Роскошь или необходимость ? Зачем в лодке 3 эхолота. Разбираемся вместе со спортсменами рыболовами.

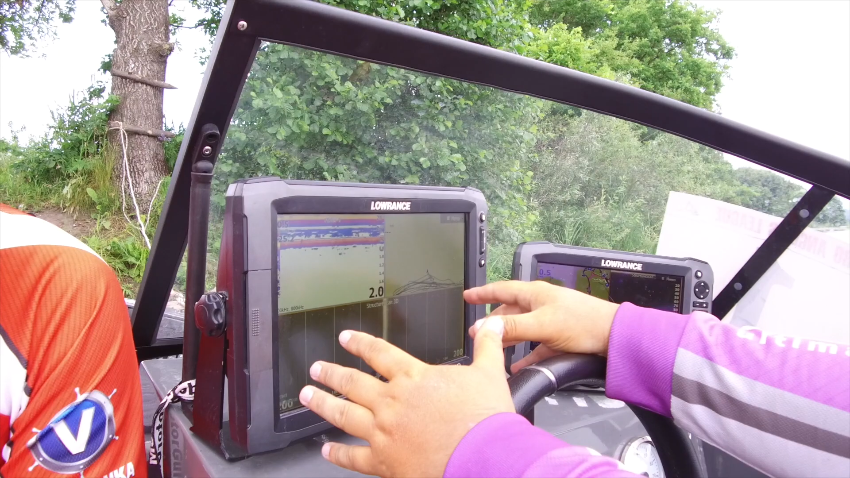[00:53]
рыбу и прочие подводные аномалии. Это микрорельеф. Рельеф, да. Это микрорельеф.
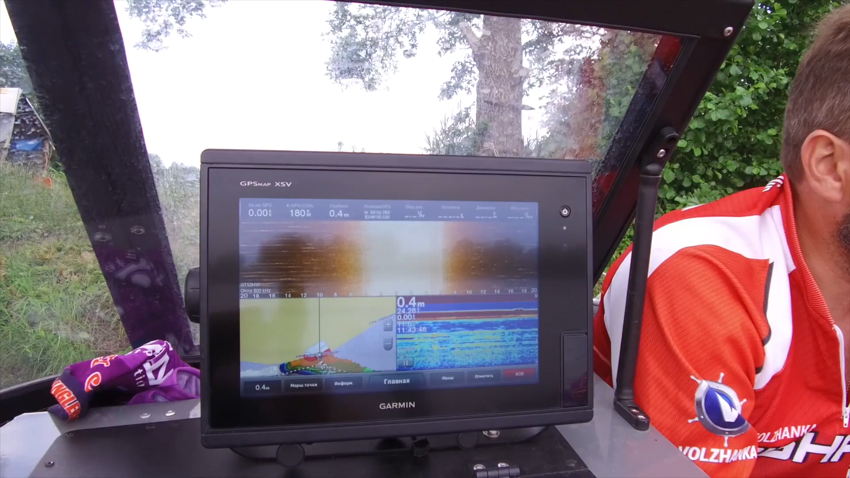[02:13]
Очень, очень шустрый, монитор очень яркий, контрастный, процессор, видно, стоит очень мощный. Ну, сейчас мы его на воде как раз подвесим. Мы потом, да, на воду перейдем.
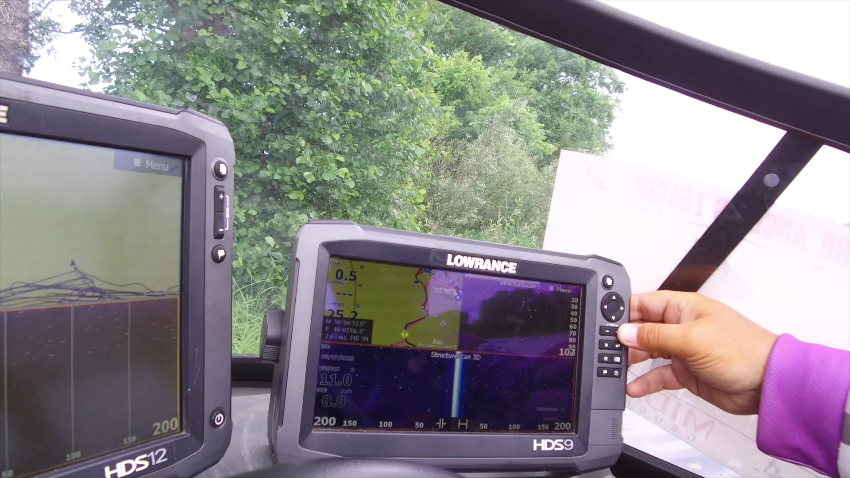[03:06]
Если здесь я уменьшаю масштаб, то есть обычный поиск идет рыбы на 30 метрах, то и здесь, соответственно, то же самое получается.
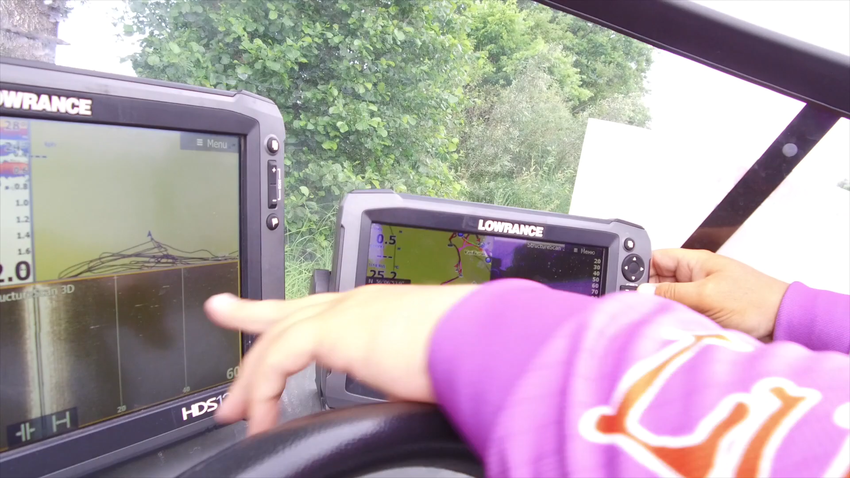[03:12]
Вот,
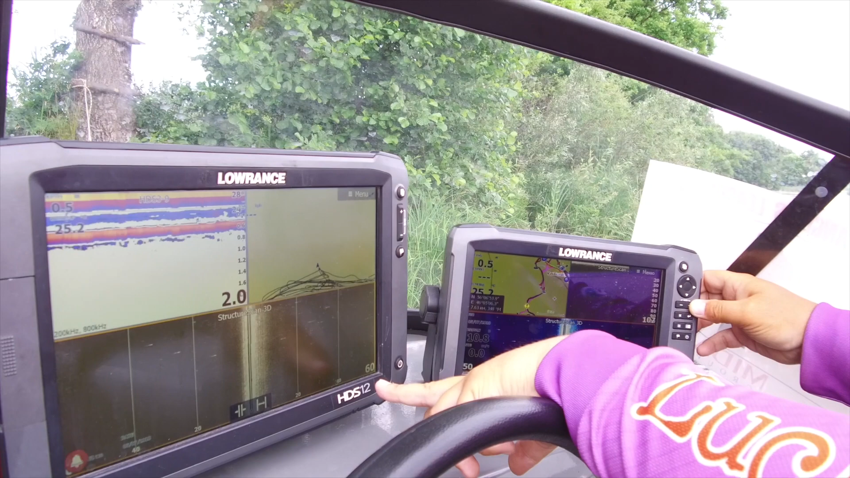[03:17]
45-50, но аналогично этому уменьшается.
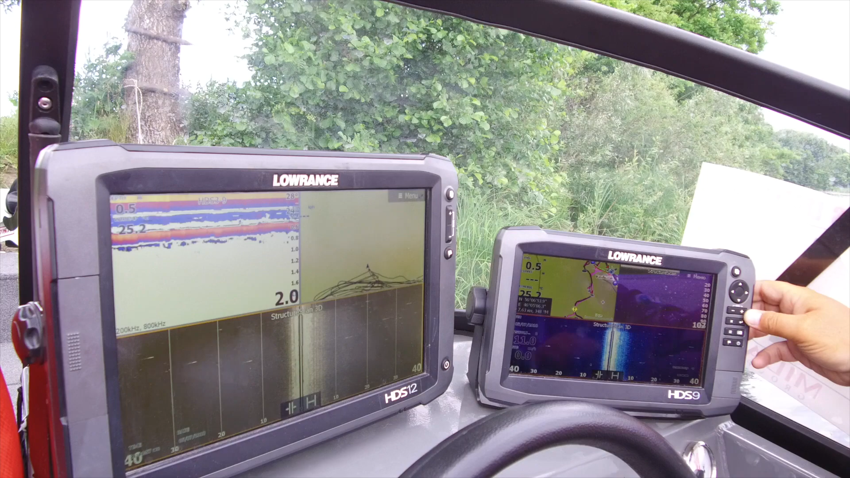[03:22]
Соответственно, и здесь то же самое, если я буду здесь нажимать, здесь то же самое.
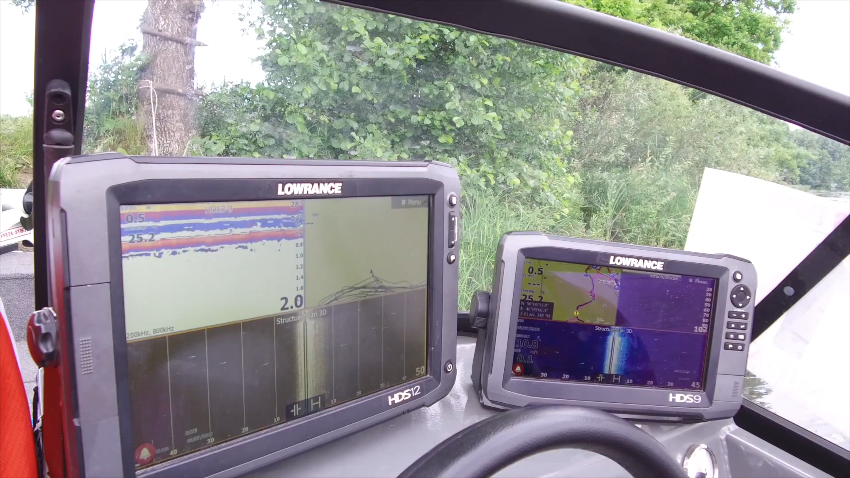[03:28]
Дублируется дисплей? Ну, возможно, дублируется, все это есть. Связываются они специальным кабелем? Ethernet-ский кабель, так называемый, да? То есть, оригинальный кабелек производства компании Lawrence, в данном случае, и через шину NME-2000? Да, вот он подключается. С шины NME-2000 берутся все данные о глубине, о скорости, о температуре воды, вот все это. А за видео отвечает именно этот кабель.